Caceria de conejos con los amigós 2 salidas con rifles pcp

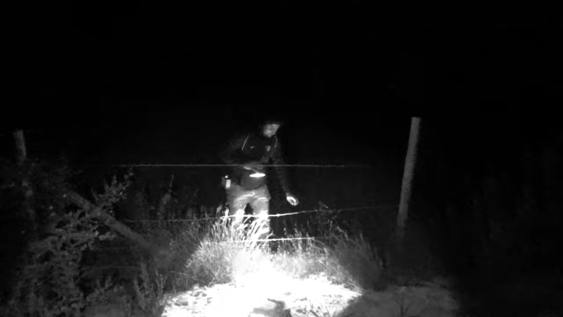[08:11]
Ahí está. Hay dos, weón. Espera un poco, te agachas todo. Bueno, para el lado.